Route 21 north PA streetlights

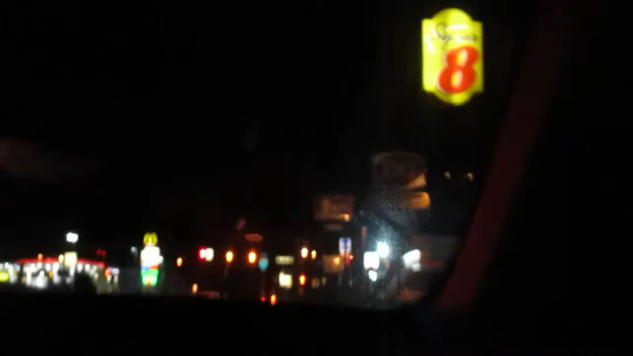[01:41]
Gecko, Dirty Queen, Kentucky Fried Chicken or KFC. Okay, here's the interstate, here's interstate 79, there's no go.